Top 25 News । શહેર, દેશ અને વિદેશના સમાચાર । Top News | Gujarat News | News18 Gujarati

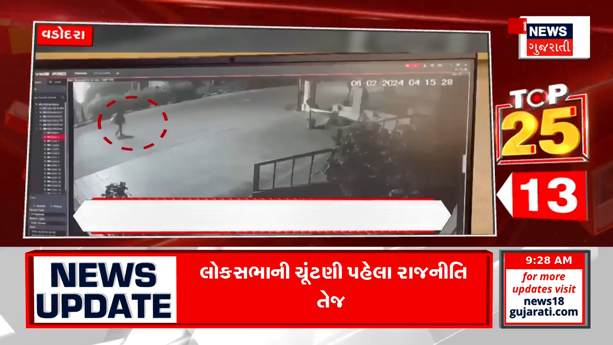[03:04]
मंदीर मा दान पेटी तोड़ी रोखण रकमनी करी चूरी मंदीर मा थेली चूरी ना सिस्टी विस्टावे आवया चार तसकरो यंन्दाची चुमाली सजल्जानी चूरी नी घटनानी सामे आवी